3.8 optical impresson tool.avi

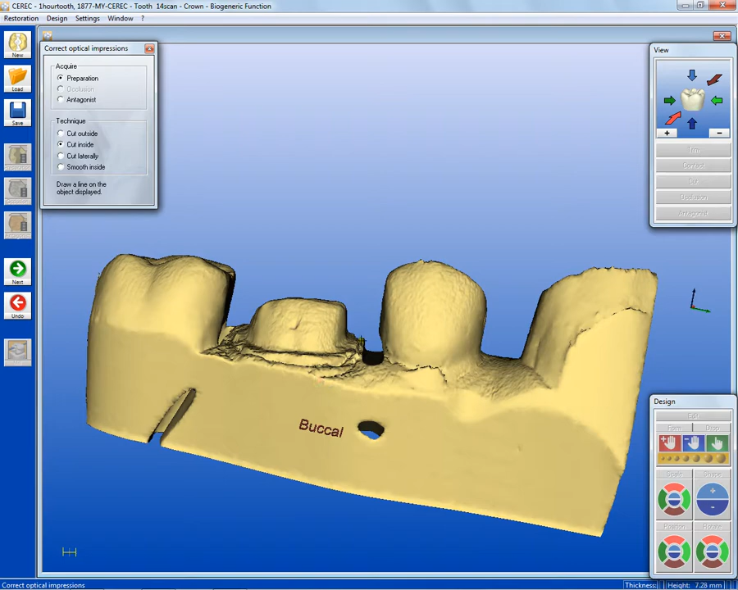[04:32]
It'll emerge from the margin in a nice, smooth, even way right up to the adjacent tooth. Now this process is not actually done now. We still need to trim out our tooth.
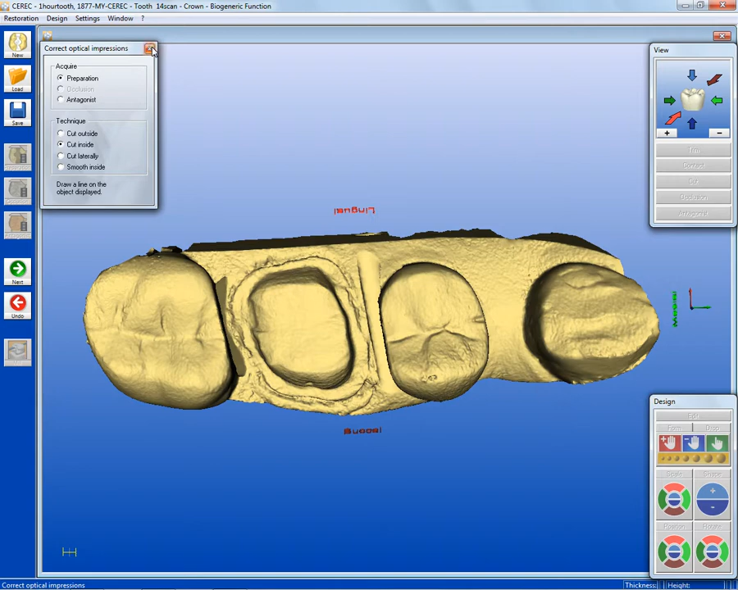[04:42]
So I'm going to get rid of the correct optical impression tool. Wait for it for a second. And then I'm going to use my lasso technique. I could do this two ways. I could just trim horizontally.
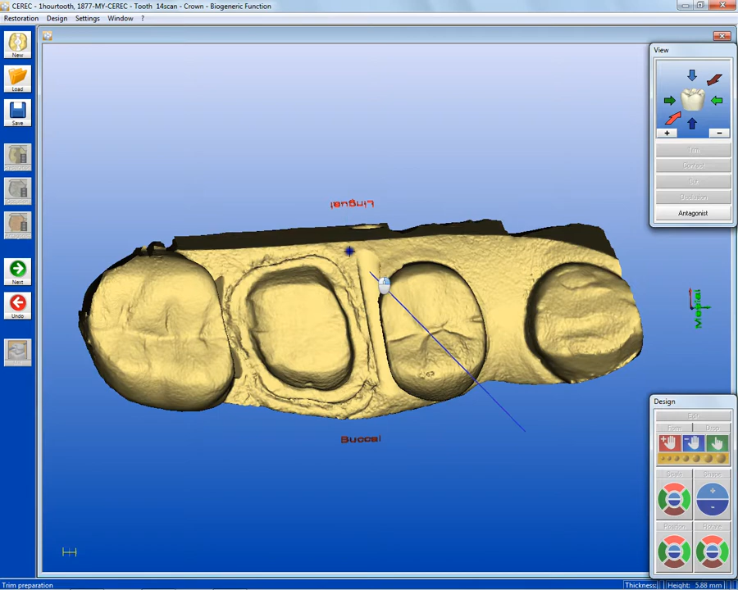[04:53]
Let me show you the trim horizontally technique first, which is to trim off one side first. So here I'm going to trim this side off first.
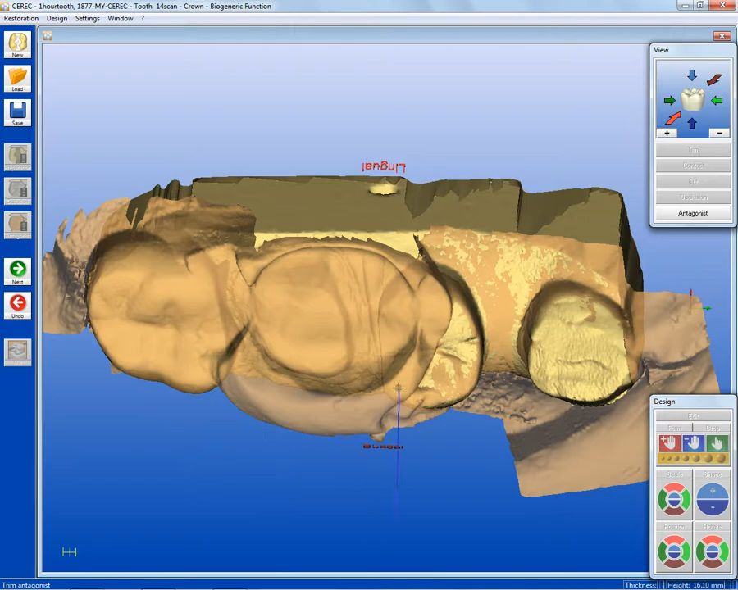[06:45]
Otherwise, you're just looking straight down. This way you get more area to work with. And start your trim. Work as high up as you can on the buckle impression. Working over to the adjacent tooth. Okay?
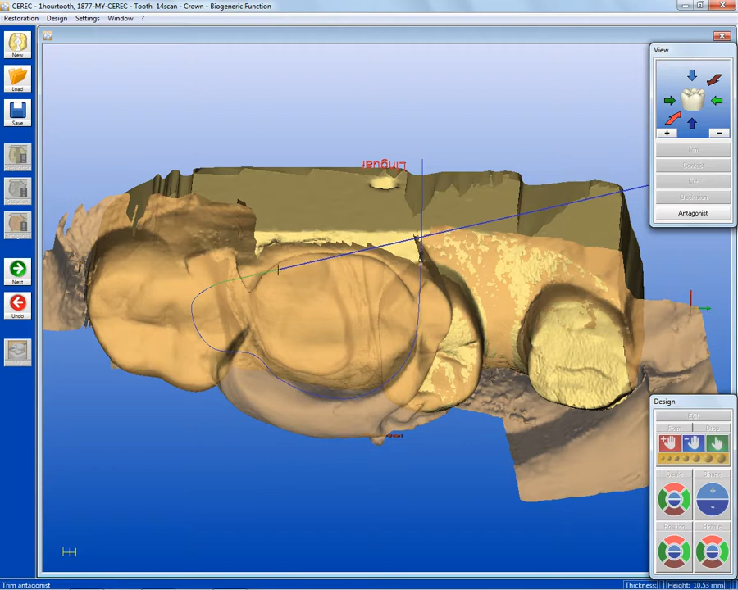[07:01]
Working up as high as you can on the impression without going up on the wall. And then crossing over only once. Two clicks to stop.